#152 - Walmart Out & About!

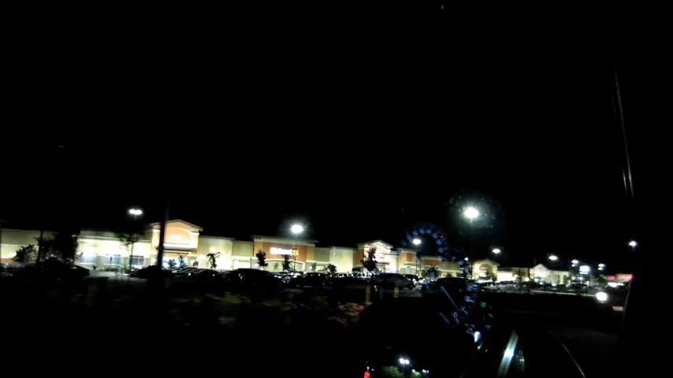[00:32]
I'm trying to I'm on the hunt for the Sandlot I know Walmart has it for $9.99
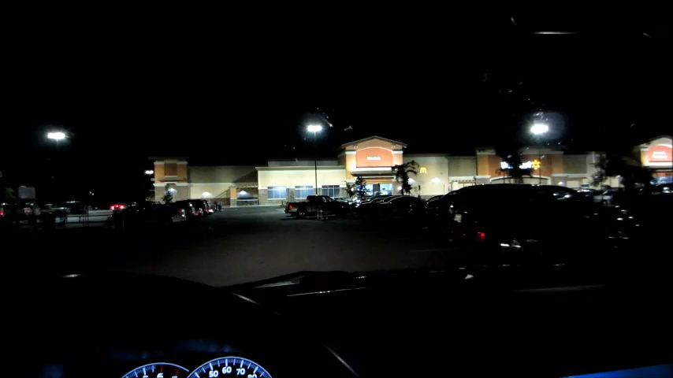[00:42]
Toys R Us currently has it for $8.99 on sale well this is a big Walmart but I haven't been to this Walmart so let's go check it out I'm very excited to see what their movie selection looks like